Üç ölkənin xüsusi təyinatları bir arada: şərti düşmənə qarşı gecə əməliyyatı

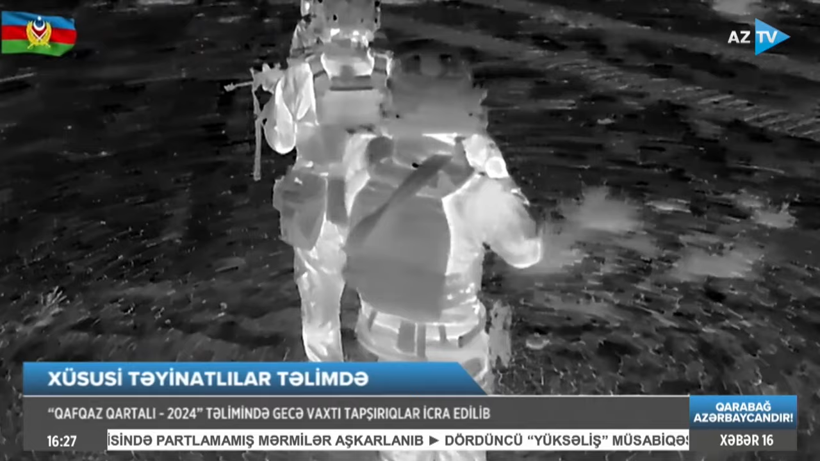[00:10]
Xüsusi təyinatlılar gecə və məhdud görmə şəraitində şərti düşmənin zərərsizləşdirilməsi üzrə tapşırıqları yerinə yetiriblər.